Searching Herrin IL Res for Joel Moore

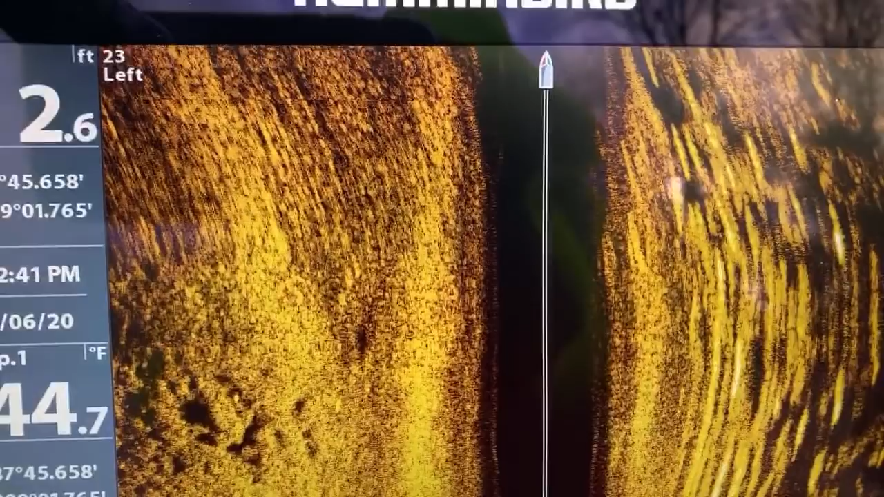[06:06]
On screen: water 44.7°F
Look out for that dock. I'm telling you, that dock come up quick. I wasn't even ready for it. All right, let me move this over.
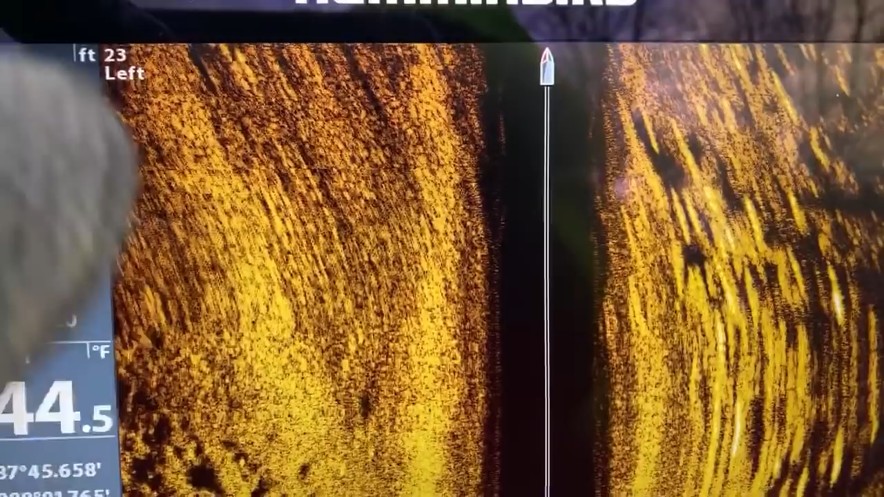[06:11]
I gotta position you guys where you can see, and the biggest thing is so I can see. Okay, so we're only in 2 foot of water, so if there was a vehicle here, I could literally see it. So we're gonna search all around this Herrin pond.
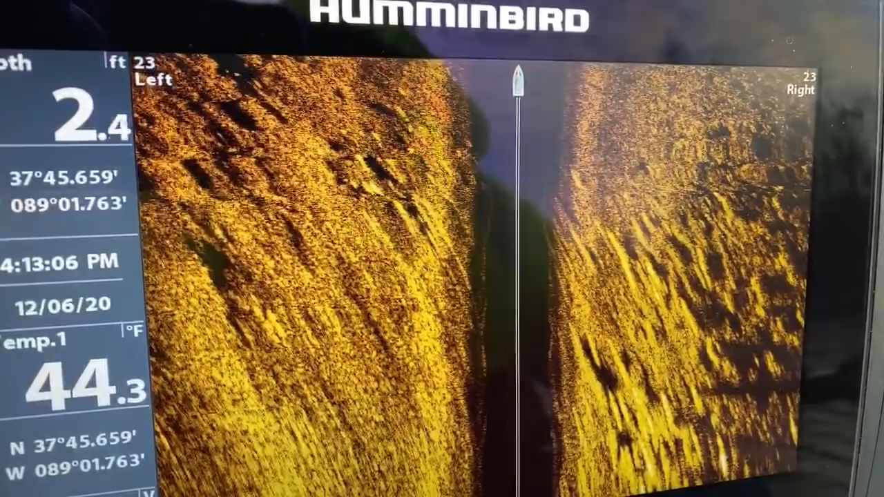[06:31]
On screen: depth 2.4 ft, water 44.3°F
This is the first time I've ever been here. I don't know what to expect, so just know that we're gonna search and I will be watching this
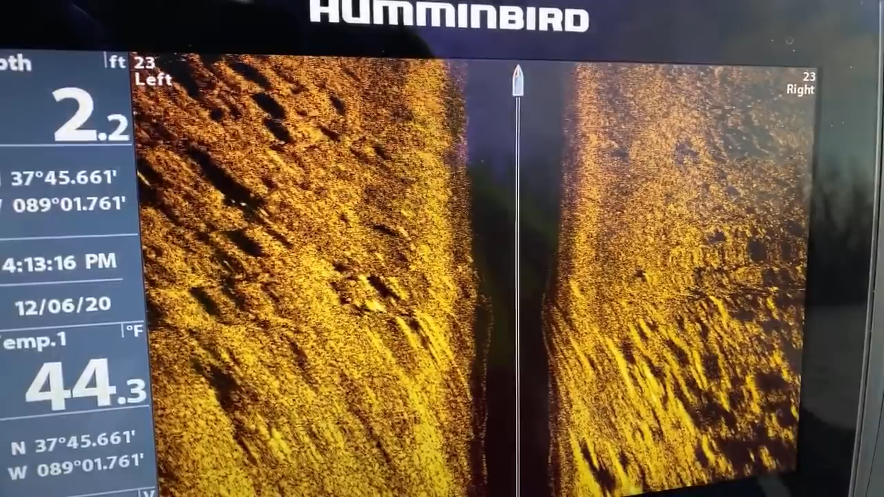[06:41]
On screen: depth 2.2 ft, water 44.3°F
sonar most of the time. I've actually got you guys at an angle that I can't see your chat, so let me angle it to where I can see you guys and you guys can see at the same time.
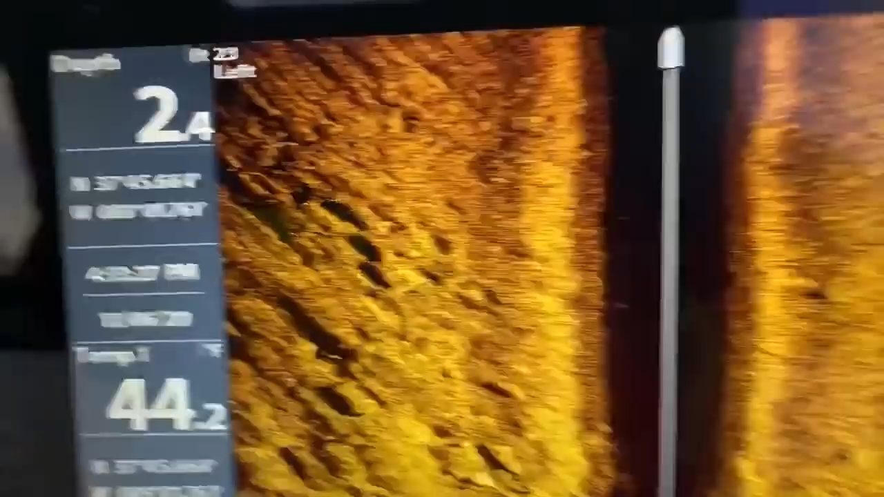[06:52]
All right.
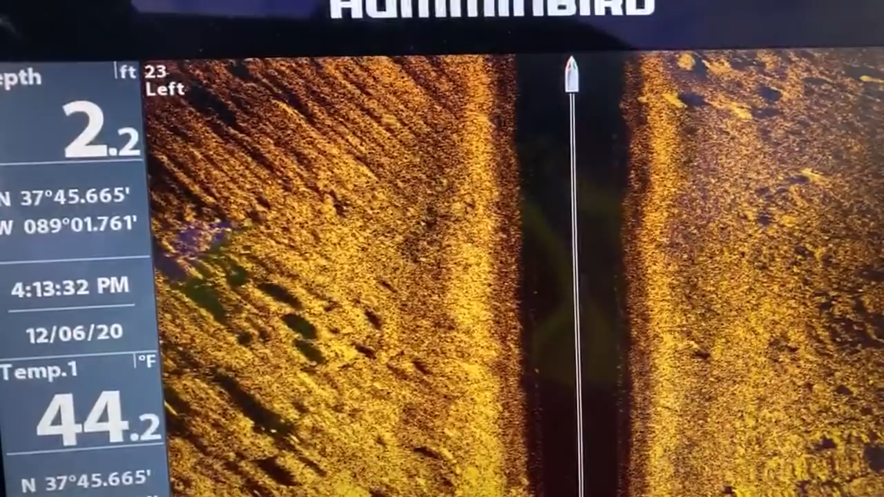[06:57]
On screen: depth 2.2 ft, water 44.2°F
You guys don't know about this system.
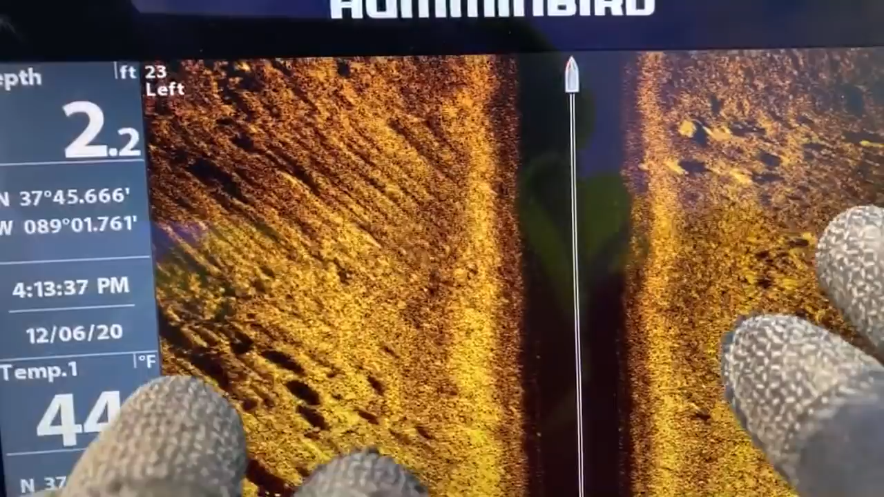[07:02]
On screen: depth 2.2 ft
It's the Helix 10. This is the water column.
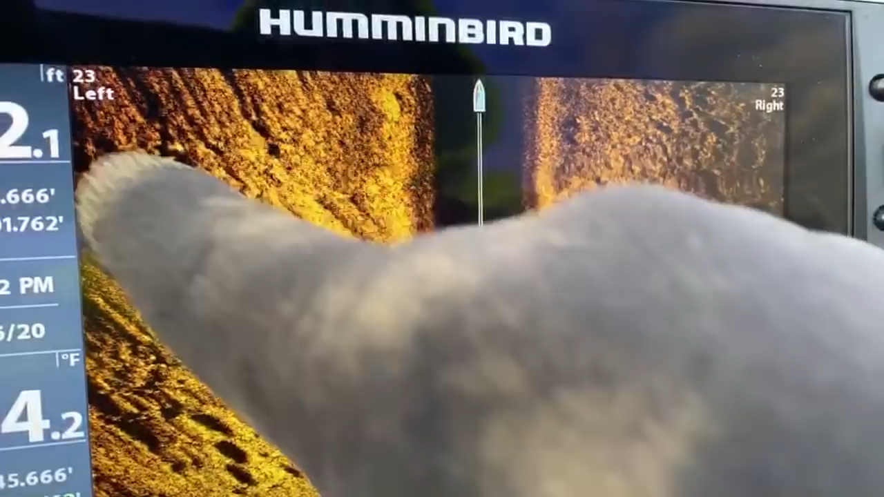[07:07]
So we're in 2 foot of water. From here to here is the bottom at about a 30 degree angle. And you can see if I come up to a hump, you'll see it get shallower. If I go deeper, you're gonna see a lot more black. Currently we're searching 23 right, 23 left. That's actually where I left off. And that's a pretty good range in the depth that we're at to search. You know, we can find boats, we can find four-wheelers, we can, you know, I can say a four-wheeler now because I found one.
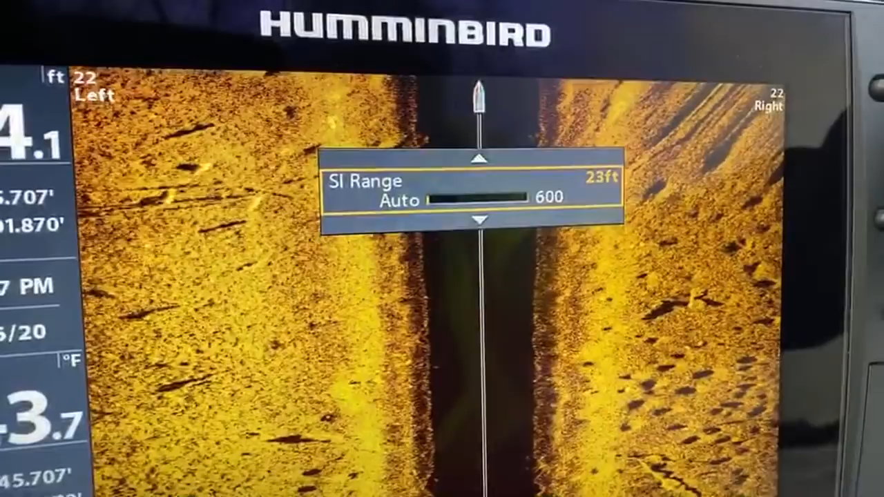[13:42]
let me get this out a little bit. I do not run split screen because I can miss stuff. It makes stuff smaller. So I've learned that from Dennis from Team Waters. You know, getting an extra angle at it or getting a down imaging on it or side imaging, then we'll switch it.
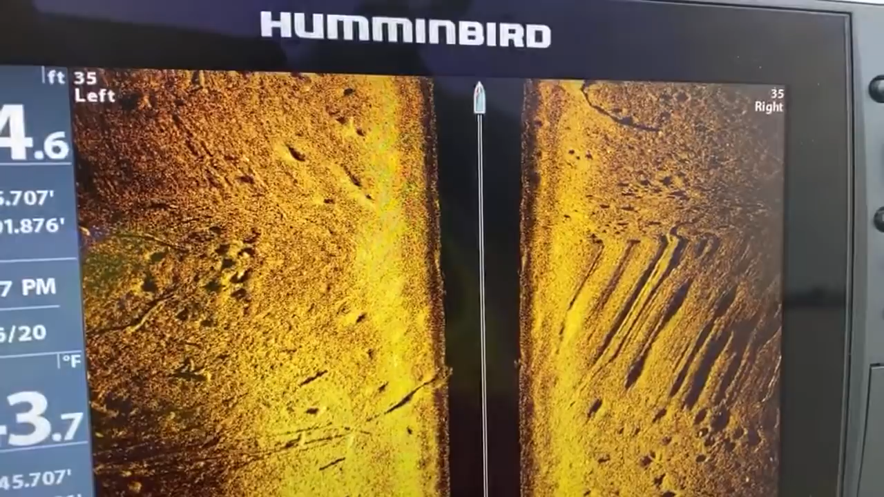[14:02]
But to run a sonar like this, you generally want to stay in this view. I'm doing good, Christina Horton. Thank you for asking. So what you see, all those little holes, those are probably bluegill bed. And you'll see little specks of white all around.
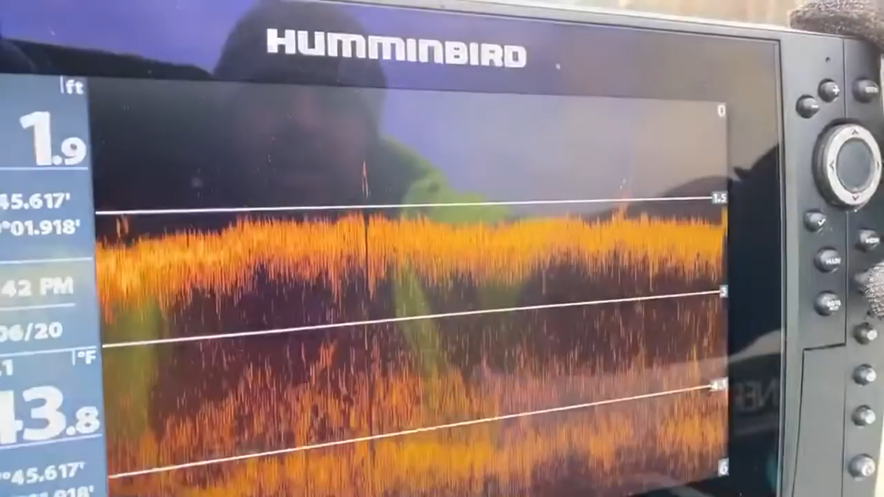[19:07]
On screen: depth 1.9 ft, water 43.8°F
Oops. There's 100 people in here, 100 plus people in here, right? All right, so I'm gonna actually turn around and look at what this spot was again. Just to get a different angle at it. It's always good to get a second spot whenever you find something that looks of interest.